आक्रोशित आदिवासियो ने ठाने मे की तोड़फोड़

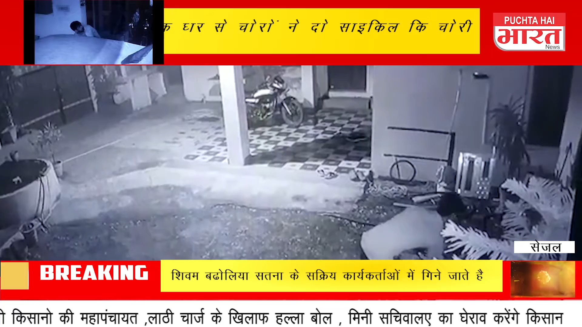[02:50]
की चोरी सीची टीवी कैमरे में चोरी की वार्दात हुई कैट